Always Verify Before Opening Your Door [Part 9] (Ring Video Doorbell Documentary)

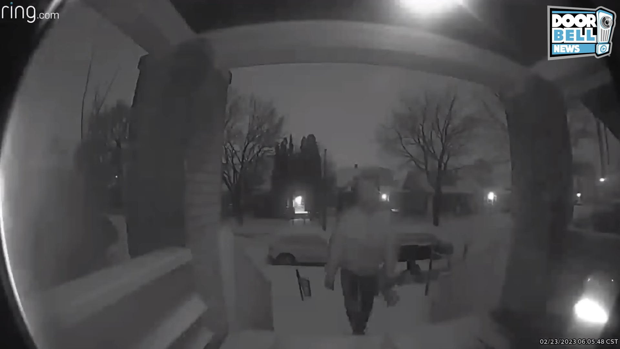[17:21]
Milwaukee, Wisconsin. It's 6 a.m. and it looks like this guy's trying to earn an honest dollar shoveling driveways. Check him out.
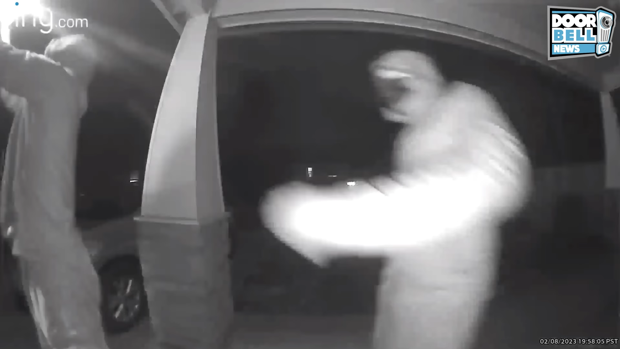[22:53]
Yeah. Looks like he has a big Jimmy, a crowbar or something in his hand. They run off because they see a car coming. And then they commence to break it in the house. Let's see what happens. Looks like the homeowner's home too.
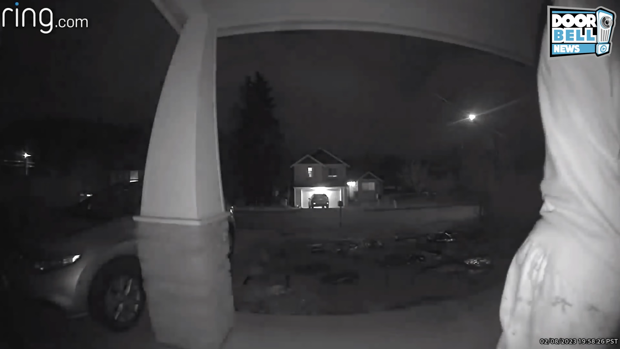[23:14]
The car is right in the driveway. These guys are bold. Better have that Second Amendment on you at all times. Yeah. Los Angeles, California.
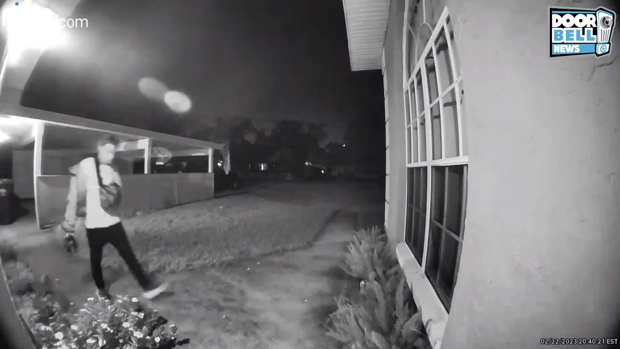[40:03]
Tampa, Florida. Check this guy out. Can you help me?
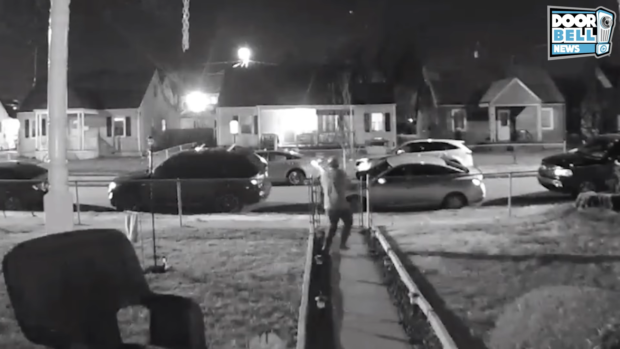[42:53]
Yeah. Keep those gates locked. There's a lot of creepers creeping around. Make sure you thumbs up this video. Make sure you subscribe if you haven't already. New video coming tomorrow. Yeah, this homeowner's about to come outside. Let's see what happens. What's up, bro?
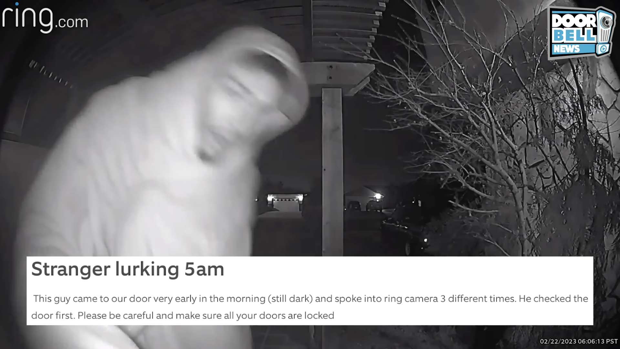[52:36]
I don't know who you waving at. Get lost!
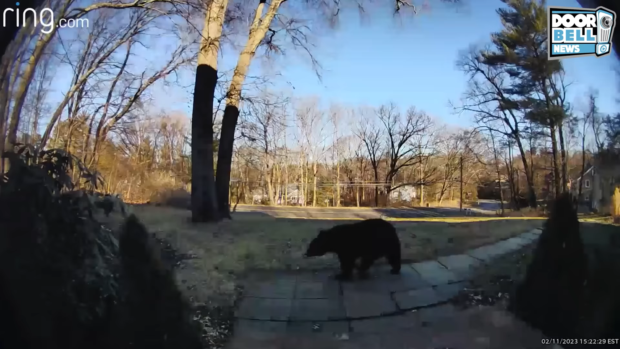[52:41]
Yeah, West Hartford, Connecticut. The bears are out. Hibernation season is over.
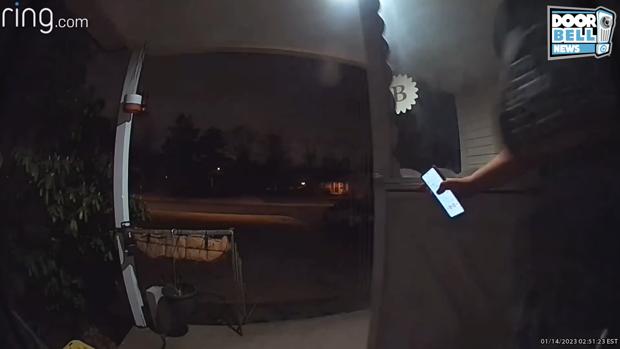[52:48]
Windsor, Connecticut. Whatever the fuck you're doing, get out of the neighborhood!
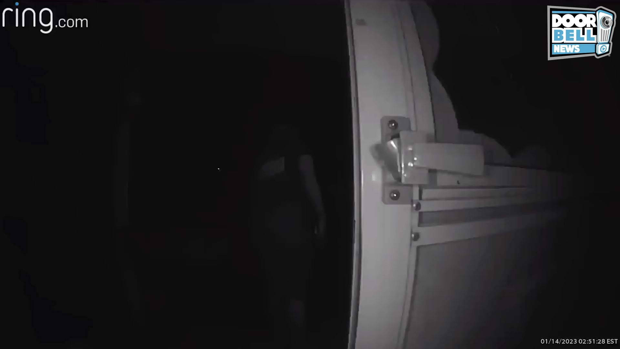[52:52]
Yeah, she told them. Get out the neighborhood. Or, as I like to say, get lost!
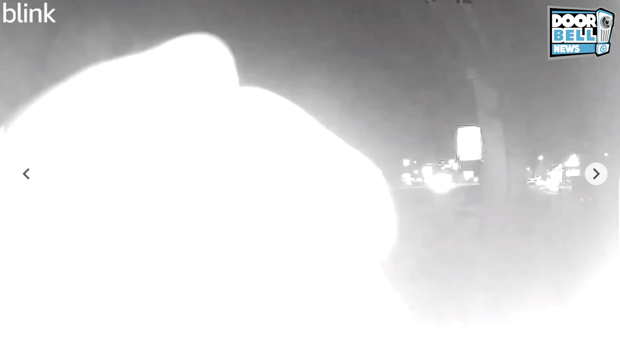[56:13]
Hey, leave my camera alone, buddy.
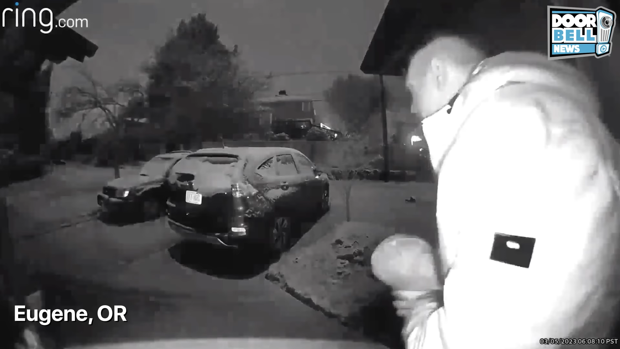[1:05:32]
Eugene, Oregon. Check this guy out.
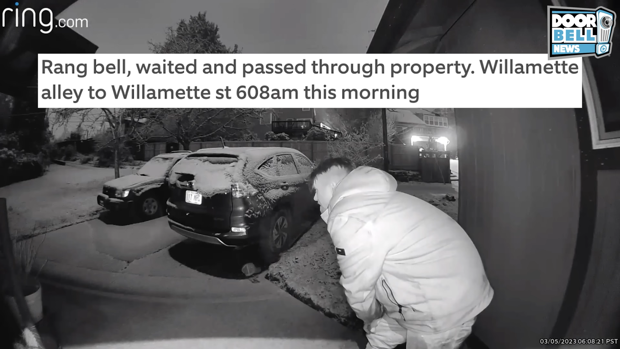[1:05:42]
What is he trying to get rid of his disguise or something? Salem, Oregon.
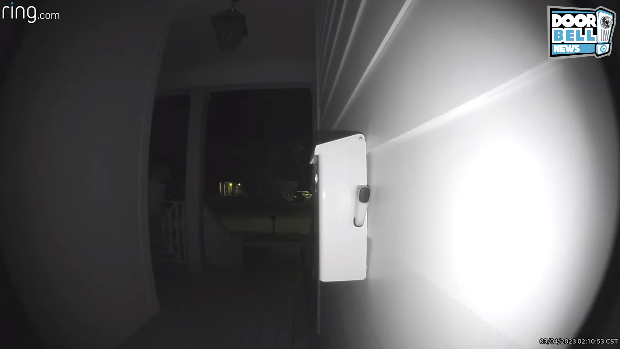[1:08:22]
New Orleans, Louisiana. So this guy walks up trying to get a phone charge, trying to get a little phone charge in, but the homeowner comes out.
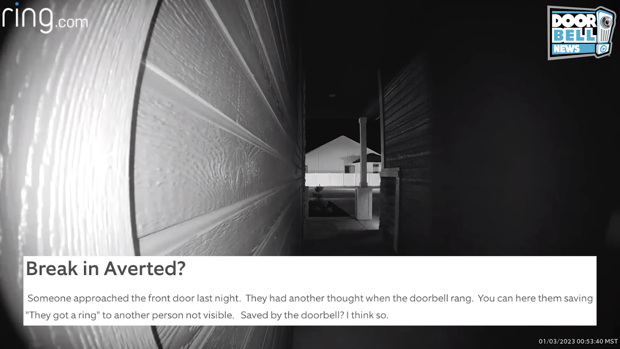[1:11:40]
Hey, they got a ring. Yeah, they got a ring. Get lost.
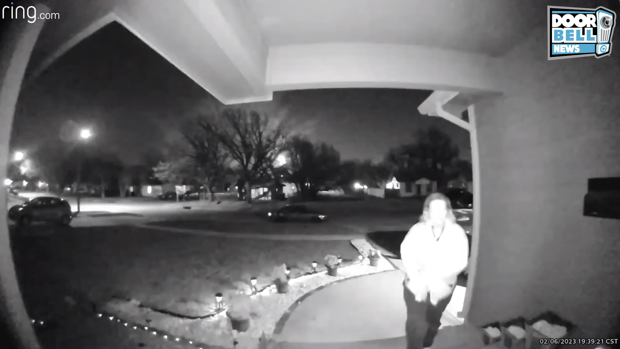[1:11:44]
Wichita, Kansas.
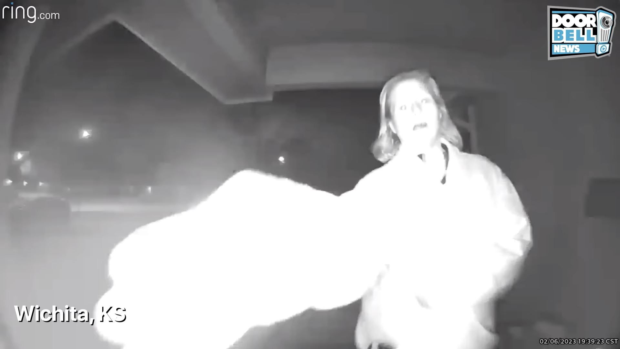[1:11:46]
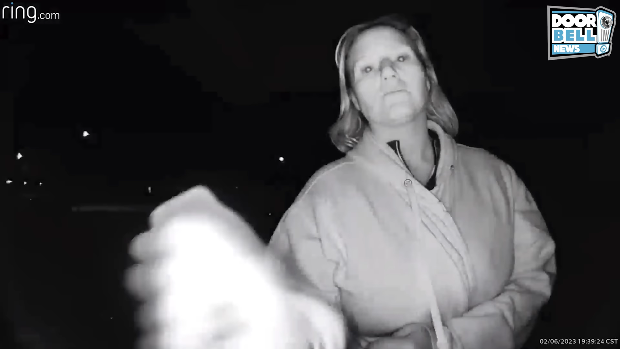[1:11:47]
Check her out. Check out those beady eyes.
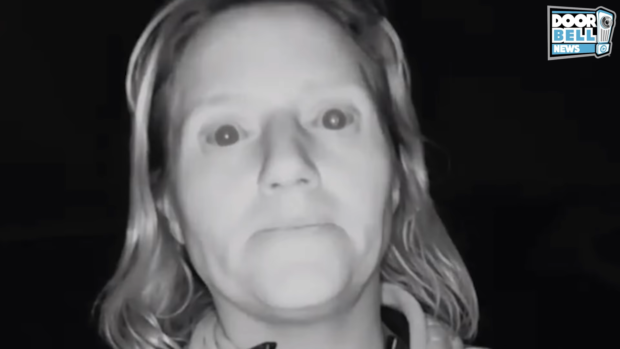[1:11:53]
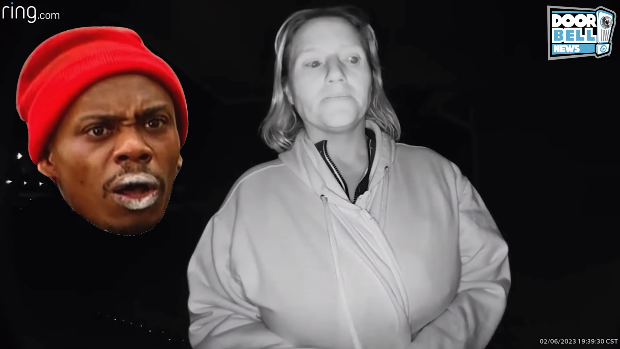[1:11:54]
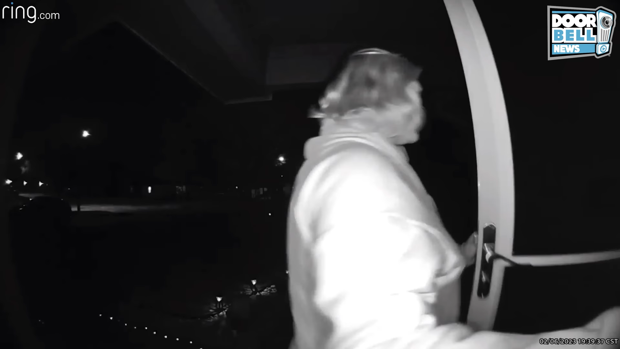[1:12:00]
You want? Get the... Is she the neighbor? Nah, she ain't the neighbor. Hey, what did she say? She's just walking away. Come back to you. She went to the neighbor's house, but that ain't the neighbor.